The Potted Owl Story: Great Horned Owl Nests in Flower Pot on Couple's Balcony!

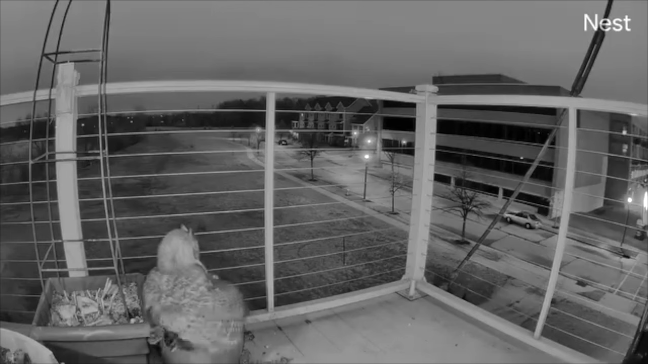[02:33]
and then a week later came the second egg and she's just been out there since that first day so we don't know why she picked our balcony.
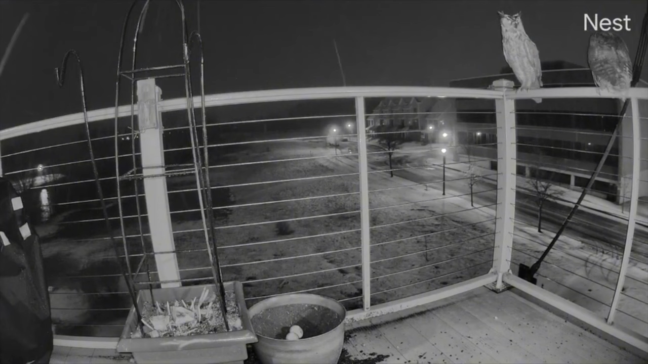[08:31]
And um yeah like I said when the babies come I can't imagine I mean she's already pushed them off the balcony once. One uh there's a winter storm where they're mouse hunting. Oh yeah. And she pushed them off the balcony. She was mad.
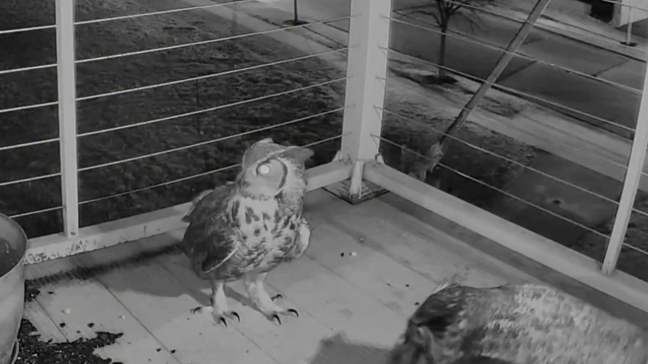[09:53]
You know yeah it's um they're they're so wild and um it's really interesting. It's just really fascinating watching their movements. They're so calculated too with everything they do.
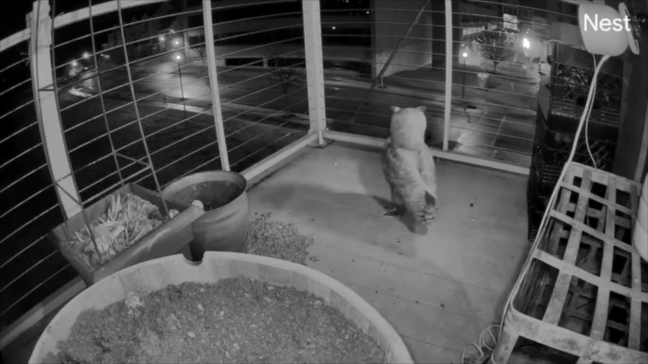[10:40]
So I don't know what she heard or saw but I was like oh she's like on patrol there. You know she would have done our military proud but that moves. So we wouldn't have caught that otherwise.